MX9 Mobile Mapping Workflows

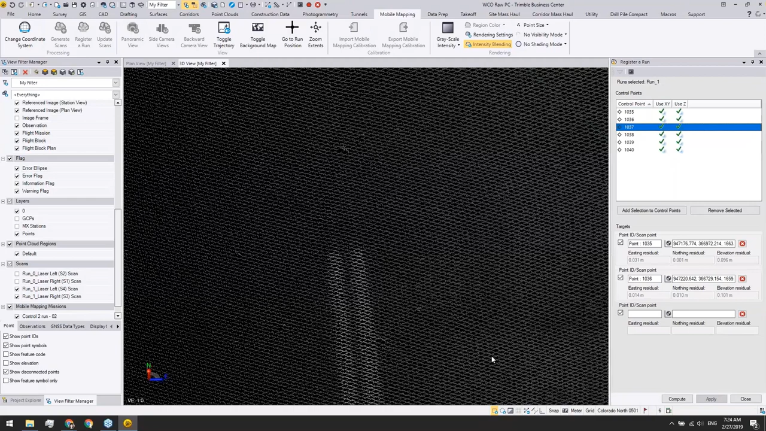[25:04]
Here I'm going to go through this workflow quickly because we only have one hour to cover everything. There we go.
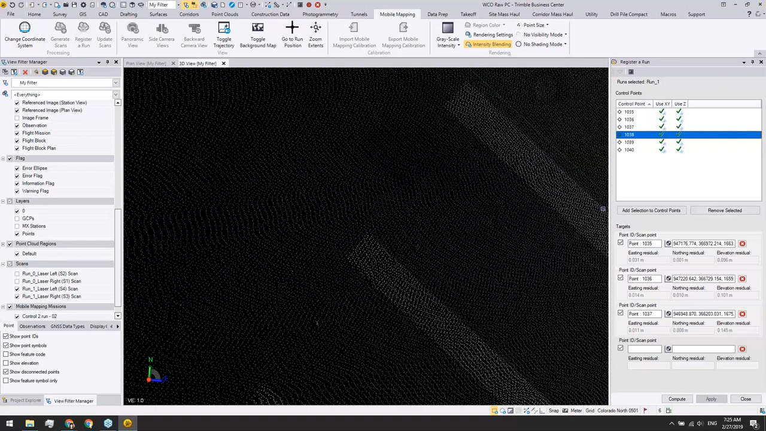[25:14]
For this one, I remember it's on this point.
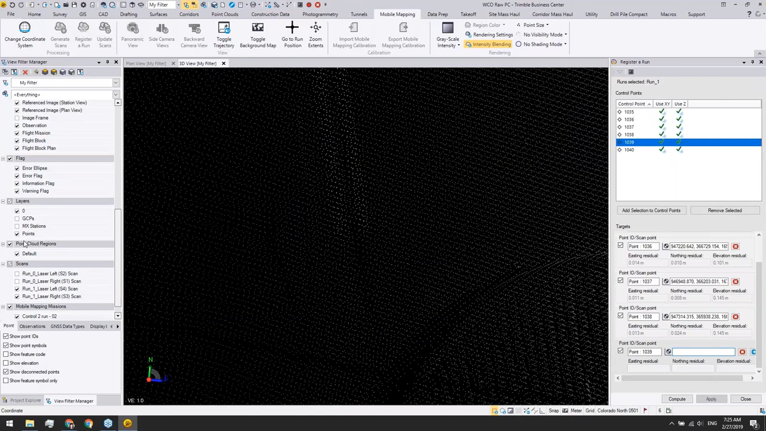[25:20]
And for this one.
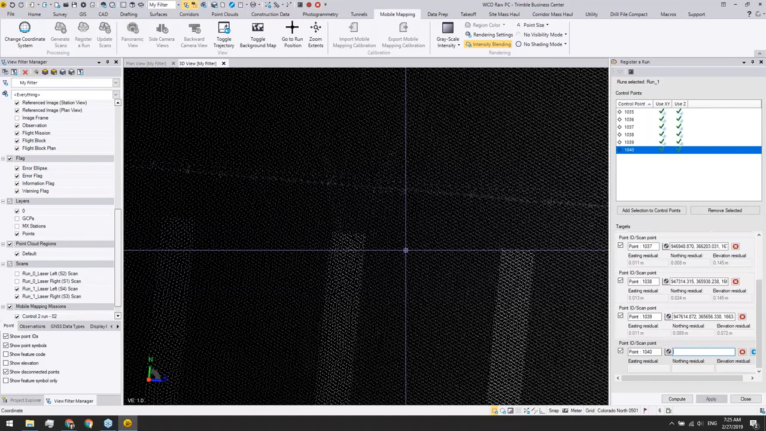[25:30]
In this specific data set, we're using natural targets such as the pavement markings to survey the ground control point. But in your project, depends on the requirement, you can use different target types, which we will talk about in the best practice session. We've gotten a couple of questions around GCP distribution and how frequently or where they should be placed. We do cover that in the general best practices.
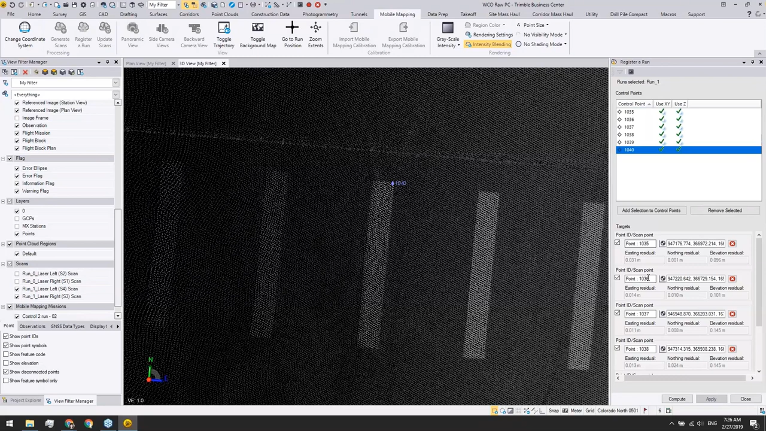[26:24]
So we will cover that in the best practices session here in a few minutes. Yeah, so yeah, so here I am just trying to click six points very quickly. So once I finish all the ground control points picking, I can click Compute button.
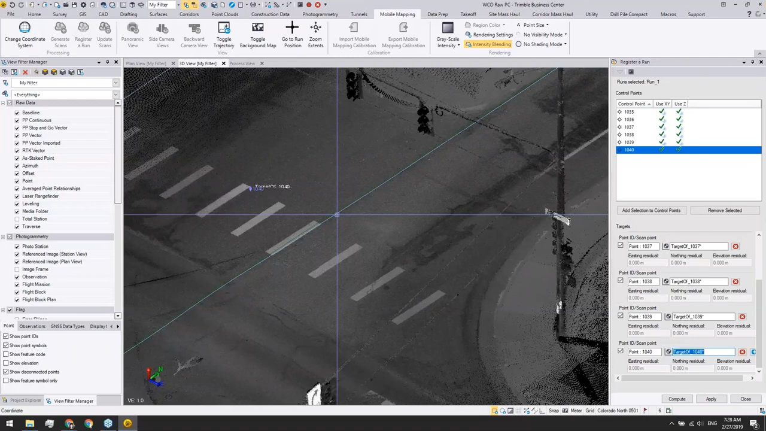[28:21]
meaning that TBC has tried to adjust all the trajectory to where they are supposed to be. And in the 3D view, you can have a more vivid view where, remember, the medium green color comes from our current aspect file.
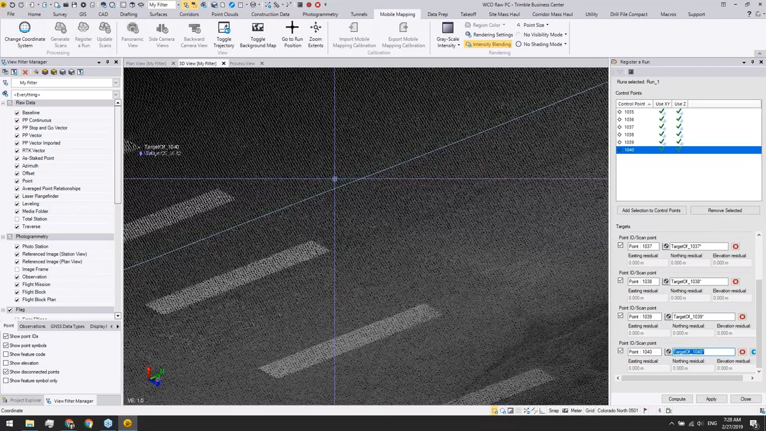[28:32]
And then this baby blue colored trajectory is the new aspect generated by doing this registration.
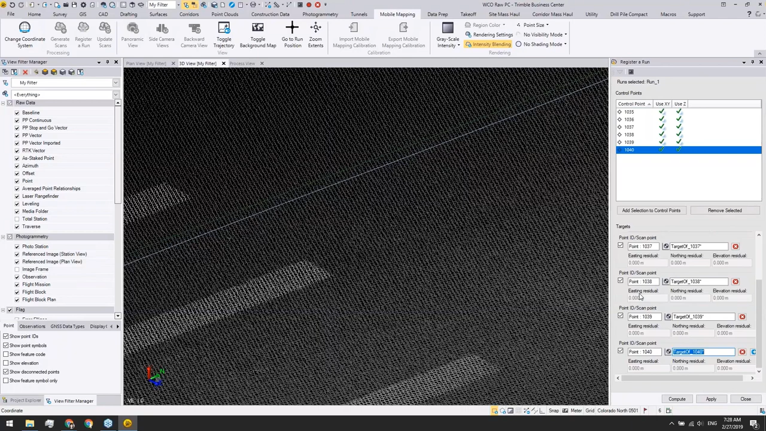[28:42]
Right now, like I said, it's not applied to this project yet,
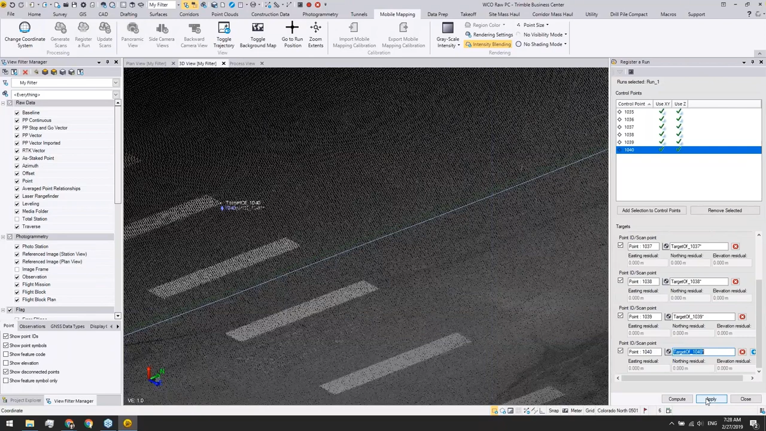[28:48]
but once I hit Apply, this new baby blue trajectory will become the medium green one,
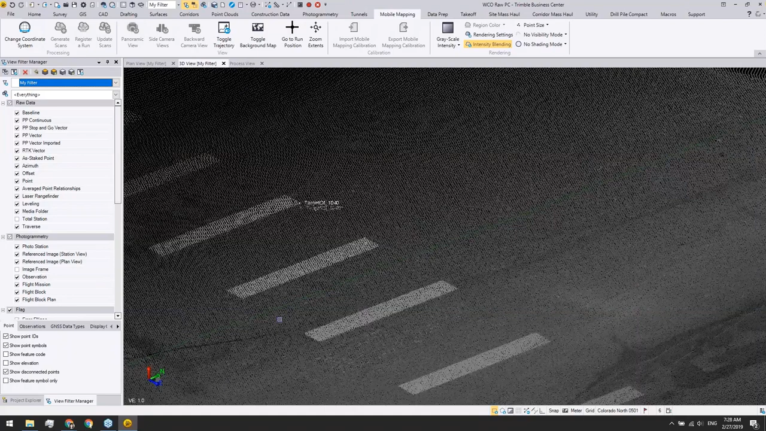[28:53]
meaning that right now, if I look at the property of this mission, we now get a new SBAT file called SBAT-registered-00001.out.
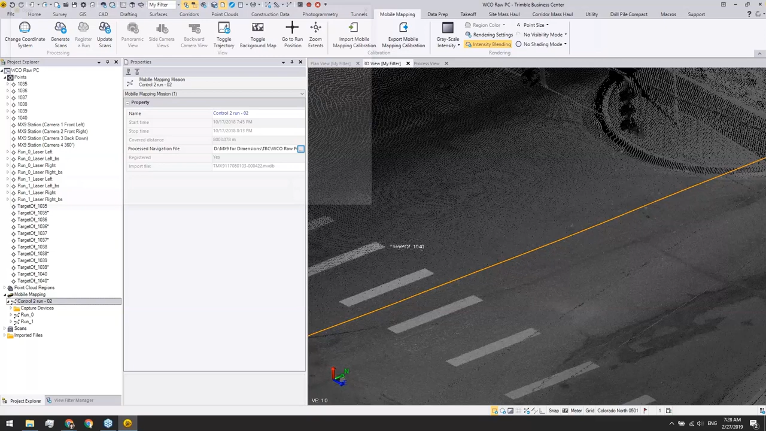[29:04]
So that's the procedure of registering your trajectory or your scans to some ground control points.
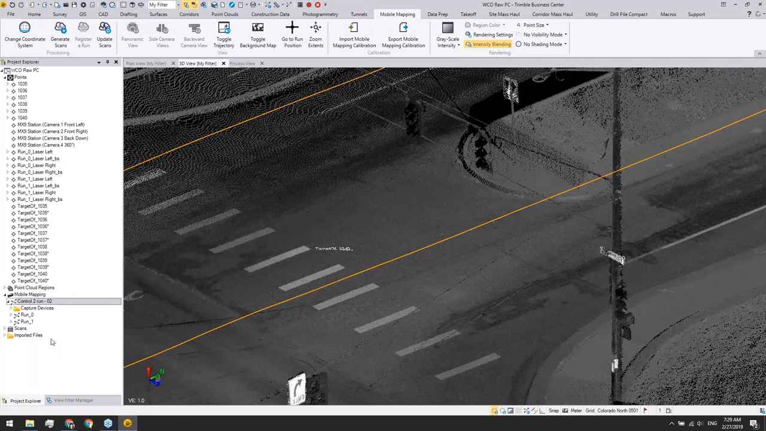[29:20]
Of course, it's not finished yet. The next thing to do is to highlight your run or mission again and then click Update Scans.
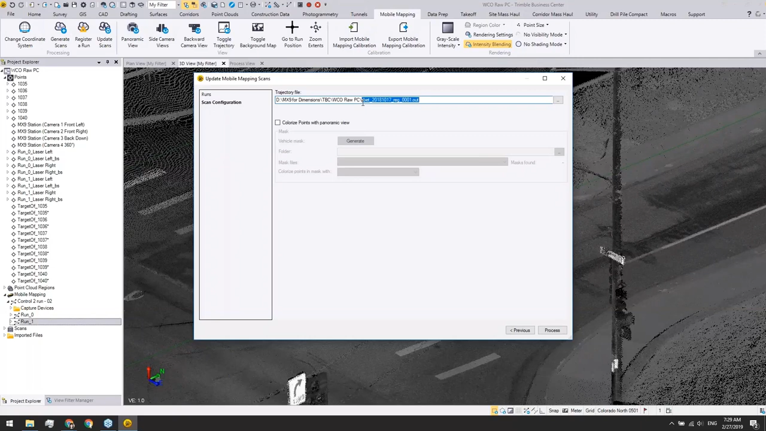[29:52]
We don't need to apply it again. Instead, all I need to do is to pick the run I want to update, hit Next. Next. It's looking at the new SBAT file. And again, just to hit Process and TBC will create the new point cloud based on it.
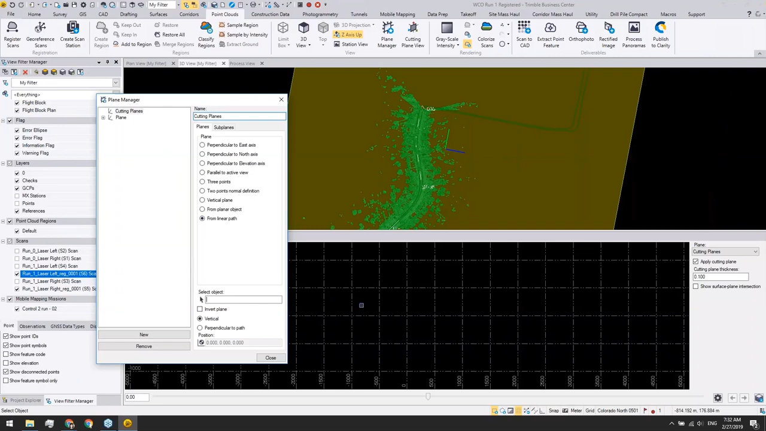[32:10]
You can create a new plane, give it some name. And in this specific case, I already created a linear path along this run. So I can create planes from the linear path. And then under the subplanes mode,
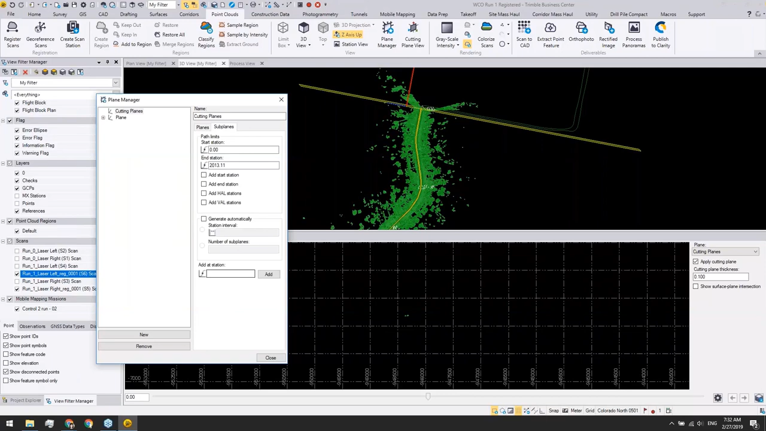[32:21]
I can come back to the plan view. And I can look at these ground control points and add specific stations at these positions.
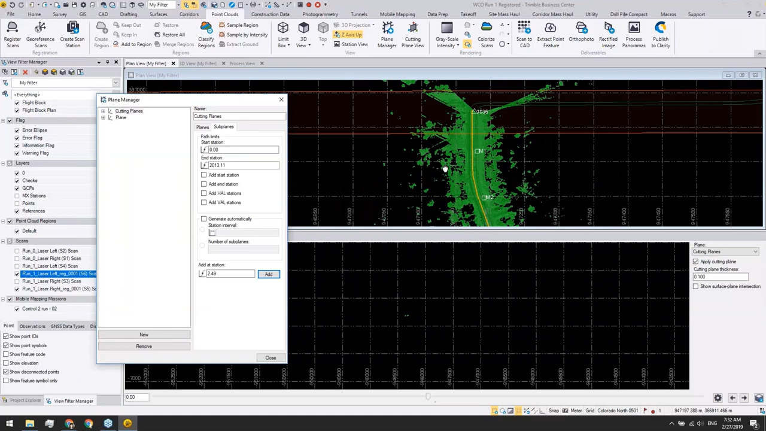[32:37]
And I'll go to the next point, which is here.
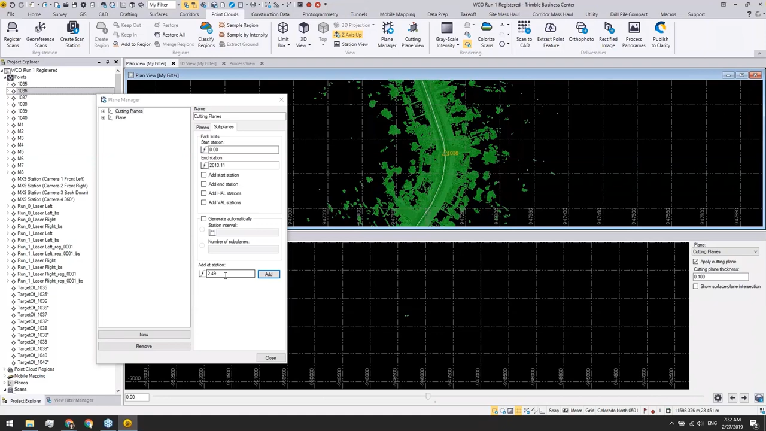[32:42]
Hey, Ray. Question. And I don't know if you know this about this data set. Do you know the rate of collection that this data was collected at in the field? I only remember the frequency of the scanning is 1 million points per second. And for the camera,
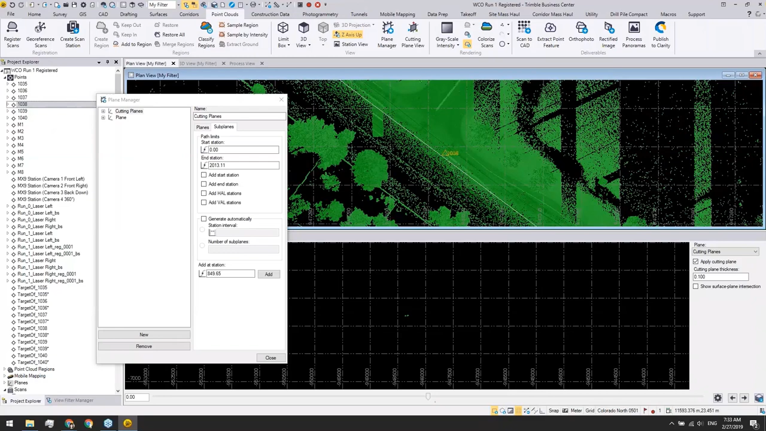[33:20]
I think we're kind of using a three feet baseline between cameras. Okay. Thank you. Yeah. So basically the highest frequency as we can have in the field.
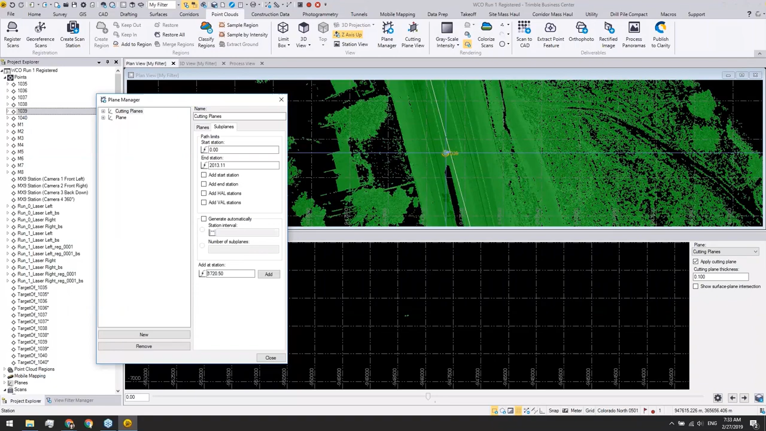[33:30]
There we go. We now have a new cutting plane created.
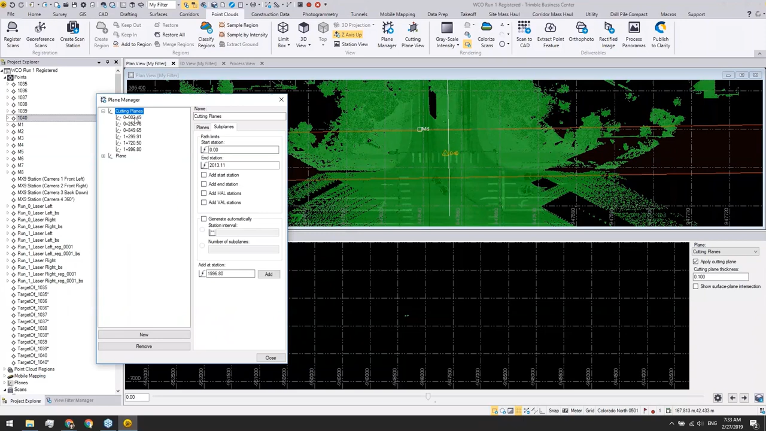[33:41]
And it's going to give us some slides at all these positions. Close. And go back to the 3D view. So now if I'm going to use this new cutting plane definition and jump around. Sorry. Hey, Ray, that collection rate, it's 1 million per laser head, correct?